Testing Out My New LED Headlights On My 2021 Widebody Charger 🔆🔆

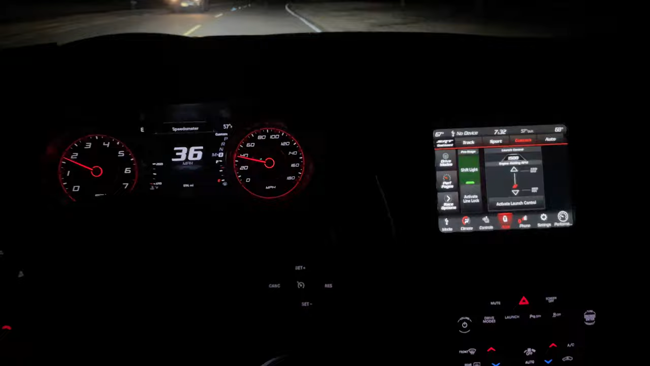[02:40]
I'm sure you guys can see the difference, man. It's just incredible. It is incredible.
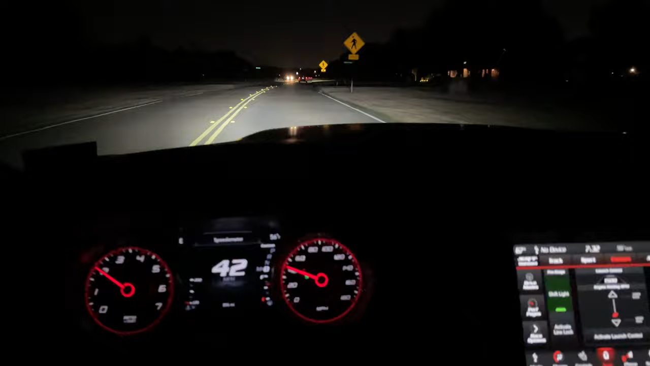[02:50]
What a difference these headlights make, man. It's so much better. I can actually see when I'm driving at night. It's just night and day guys. Even not only from a front perspective, but also the way the lights shine further this way, like this area. It's all bright even here.
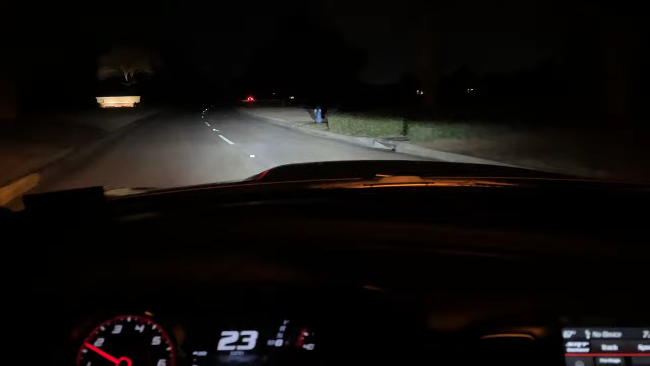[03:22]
So this area has pretty much no lights and you guys can see the difference. I mean, it is pretty awesome. I'm going to stretch that out here a little bit. Let's see what the long, let's see what the headlights, if I flip them over, do. Let's see. You can actually see all the way out to that. Down, high up.
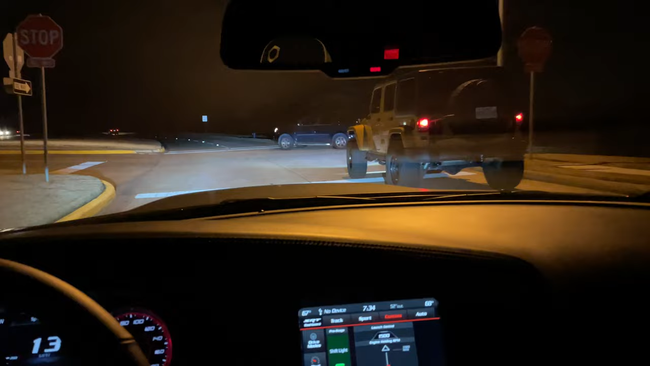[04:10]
Yep. I'm going to let that car in front of me go a little bit further out because I want to, I want to test out the lights. Incredible. Here are the brights. Just look at that thing, man. It is crazy. It is crazy. Boom. Look at that. Boom. Boom.